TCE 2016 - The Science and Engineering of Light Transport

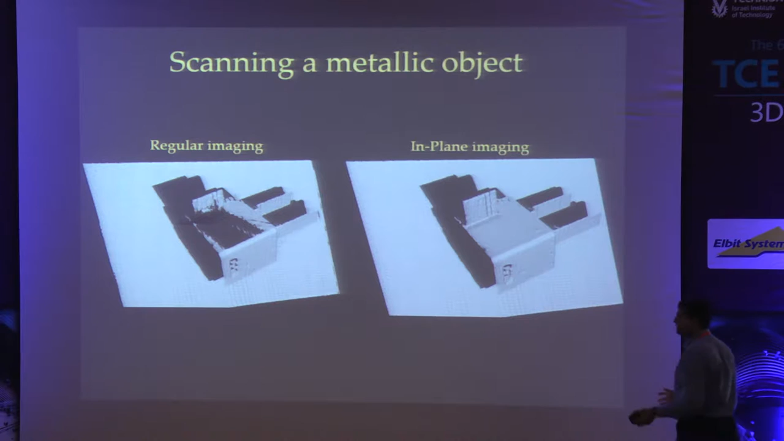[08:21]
We simplified light transport drastically so that an ordinary algorithm can beat the most complicated algorithm you can think of, right? So you can do this with subsurface scattering as well.
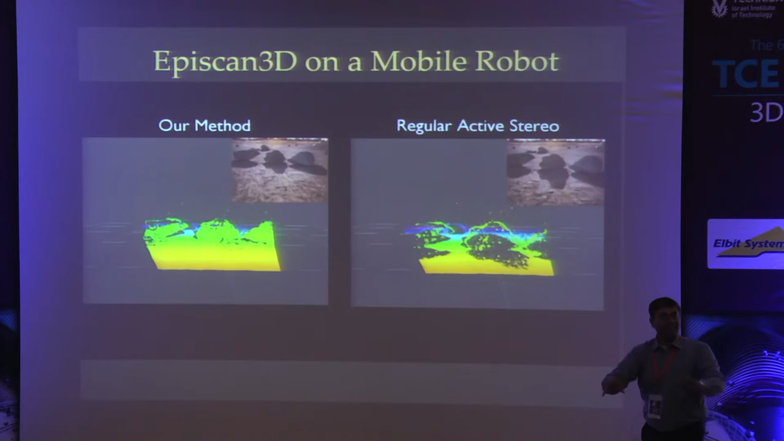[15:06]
And so they have this sort of moon-like terrain, if you will, and there's rocks and so on.
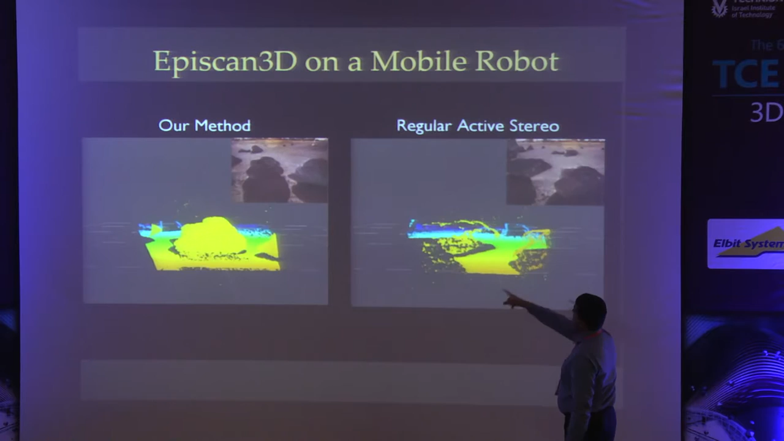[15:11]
And you can see the difference between our sensor and the regular one. You can see that the shadows, as well as sunlight, it just fills up much faster, okay?
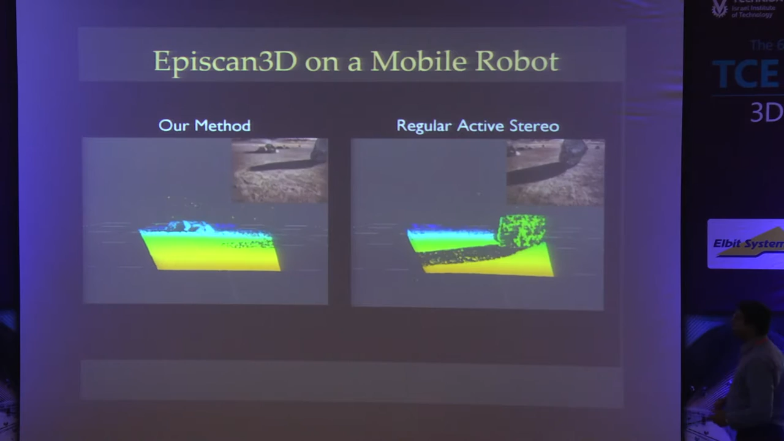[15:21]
And it truly expands the dynamic range significantly, okay? All of this is happening just because we placed the sensor side by side and we are imaging only one row at a time,
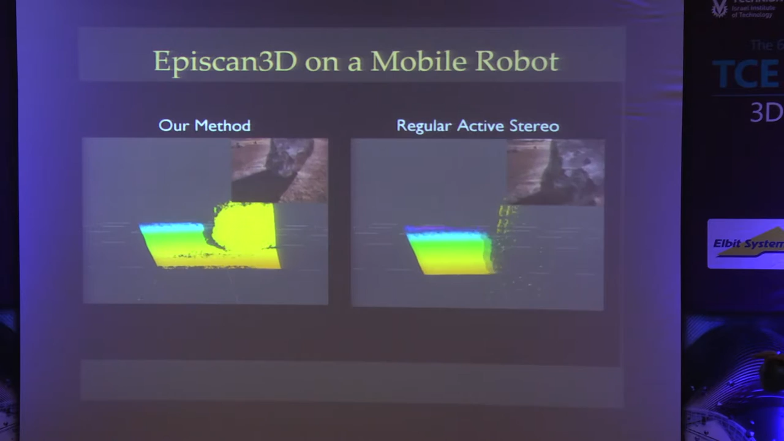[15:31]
and the synchronization is doing things really fast at 60 hertz, right?